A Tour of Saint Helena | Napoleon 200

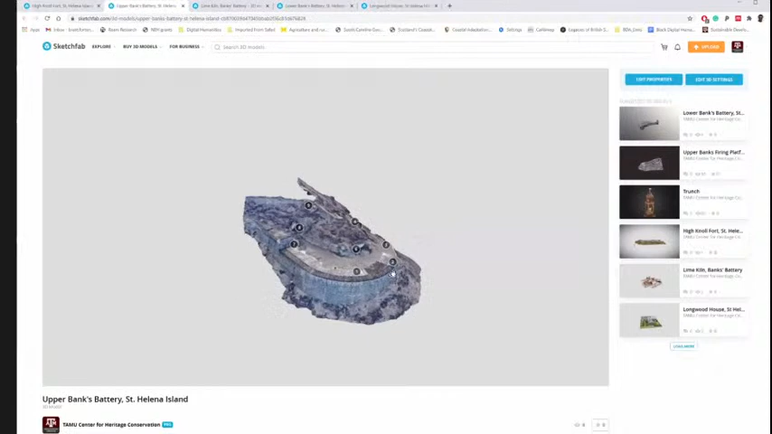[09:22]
and there you'll be able to engage with the 3D models and see many of the areas of interest. So many of these are annotated with these numbers.
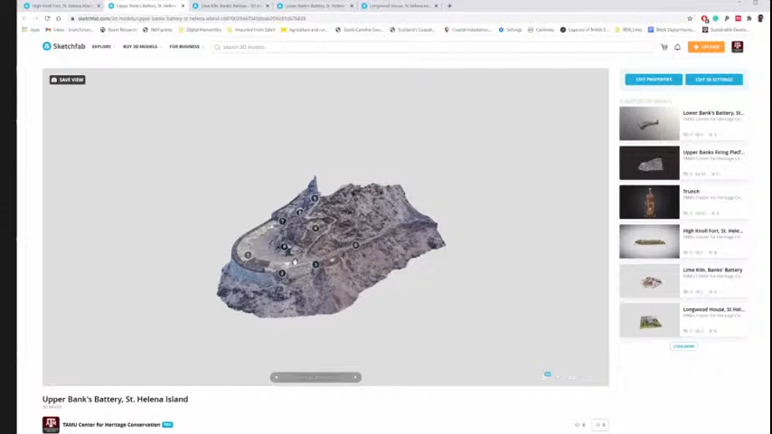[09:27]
There's also a brief history of all these sites on the description of the Sketchfab platform.
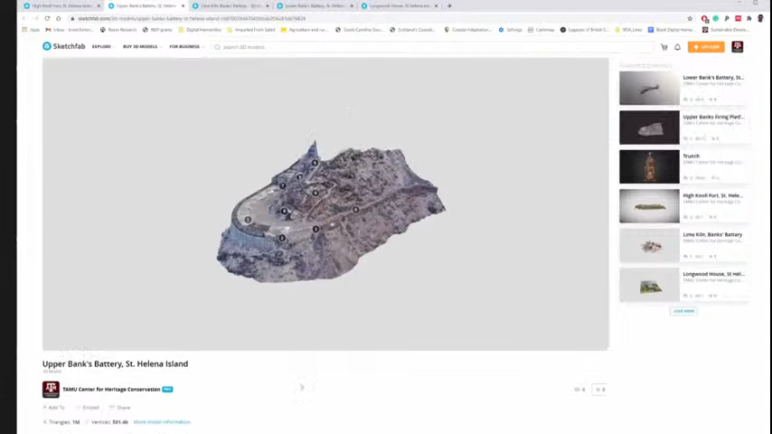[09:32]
And so you can click on individual elements, zoom in,
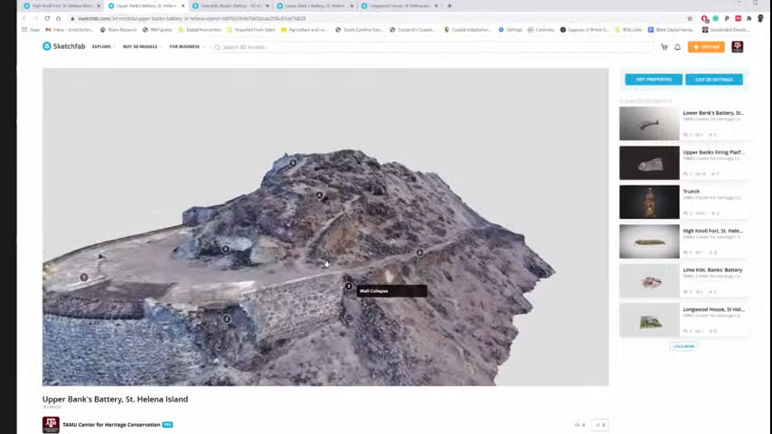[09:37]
zoom out, and see many aspects of these sites through the digital models.
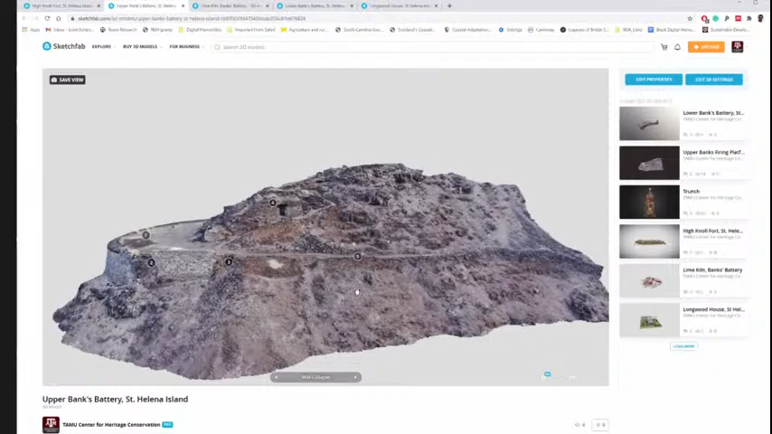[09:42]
And these digital models were generated through laser scan data, through drone photogrammetry, and you are able to engage with them as if you were there.
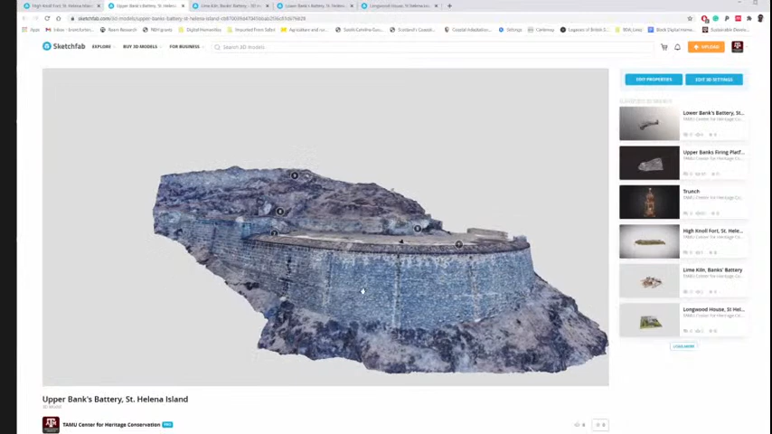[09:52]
And that is one of the real hallmarks of digital documentation today. So you'll see those links. I will show them on the screen as well as I march through each of these individual sites. But I really invite you to explore these models as I'm talking about them. They give you a sense of scale and a deeper engagement with them as we look at the static pictures.
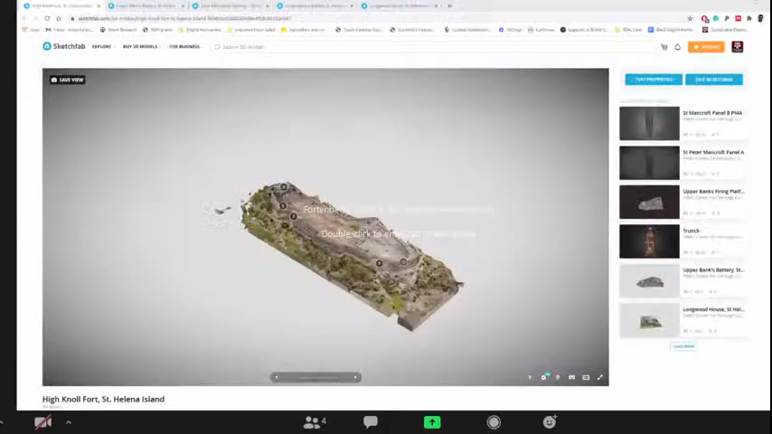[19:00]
And so as you navigate to it, you can see here, you can see this is the fortification.
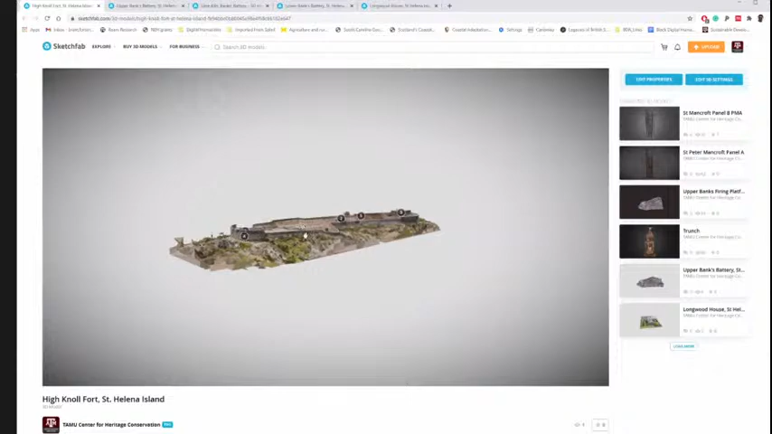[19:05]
Each one of those annotation numbers will allow you to gain some more information.
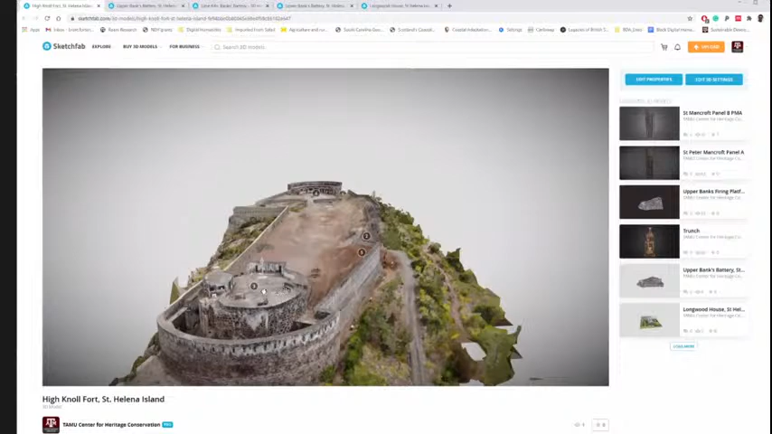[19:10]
So here is the northern bash, northern keep and firing platform magazine, with number four being the southern, southern barracks and firing platform.
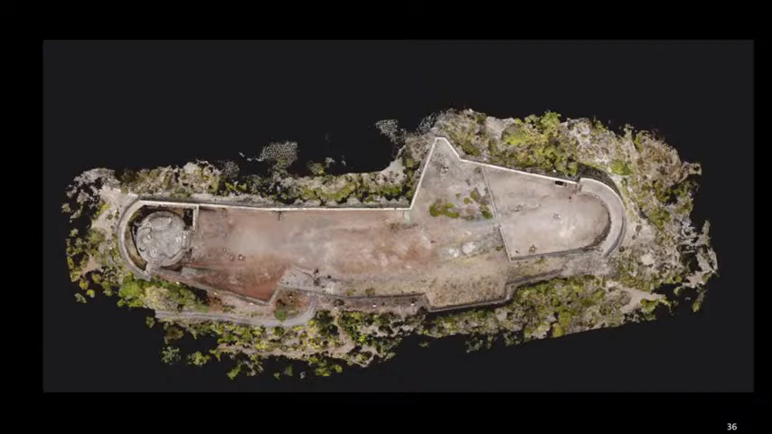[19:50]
and the original 1790s portion of the fort, with those later additions on the right-hand side as well.
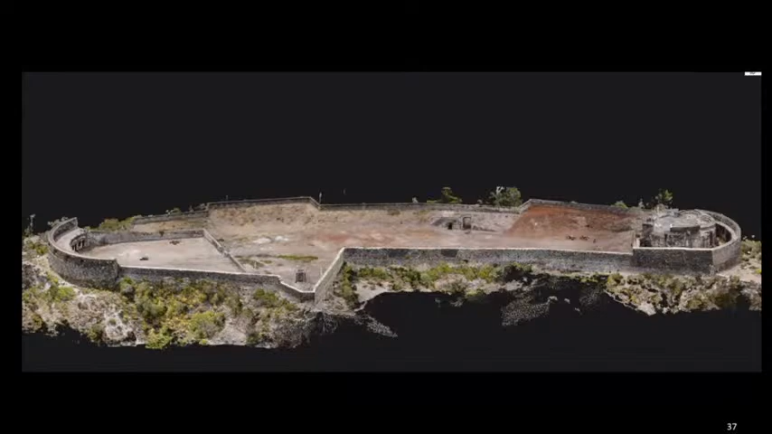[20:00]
And this is a longitudinal view of it,
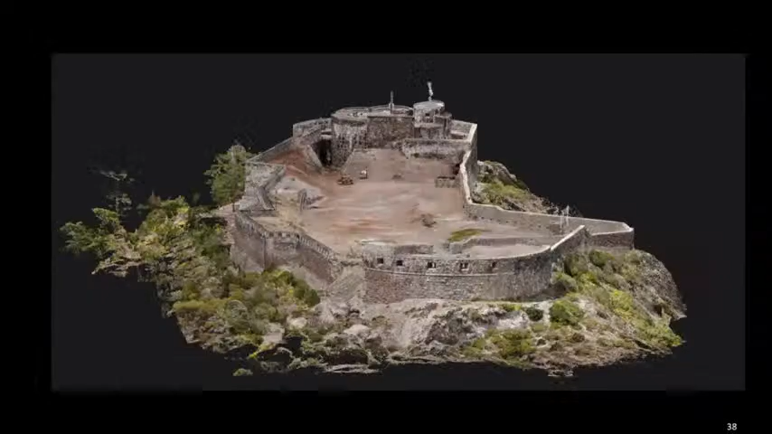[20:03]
and then followed by a view looking to the north, and then a view looking from the east as well.
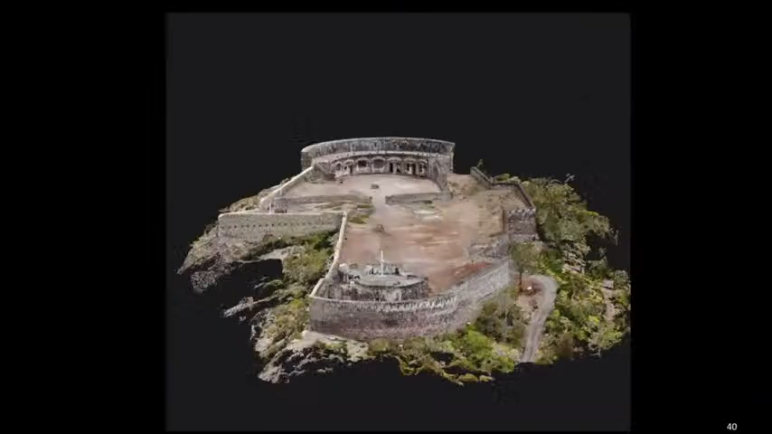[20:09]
High Knoll Fort is one of the most accessible fortification sites on the island. And so it, it, it currently, the interior is managed by the National Trust on the island, and many local tours visited as well. With its open area, people are, are free to explore it and whatnot.